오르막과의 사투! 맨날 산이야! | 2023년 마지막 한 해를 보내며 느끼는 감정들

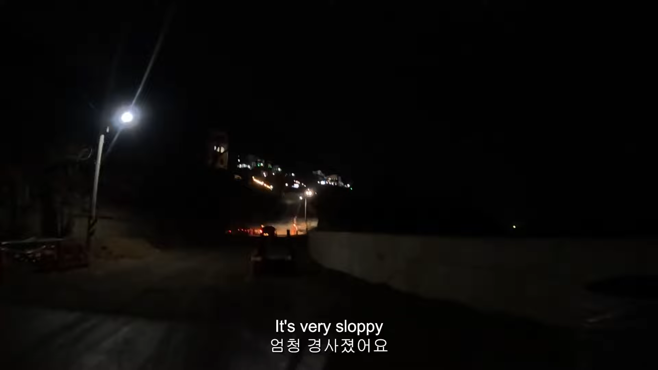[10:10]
어쩐지 이럴 것 같았어. 참 끝자락에 있을 때. 대박인게.
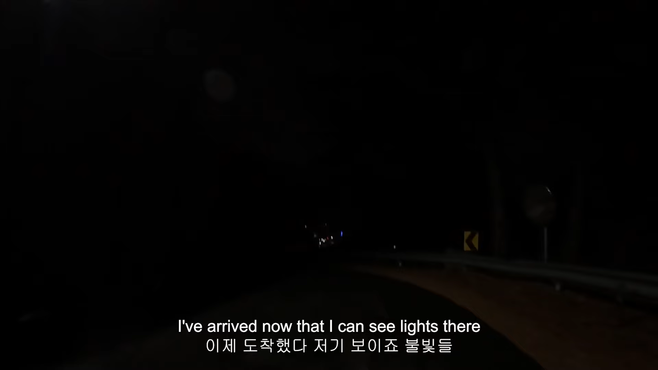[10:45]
보이전 불빛들. 와. 불빛이 하나도 없어. 조심히 내려갑시다. 드디어 마을에 도착했습니다.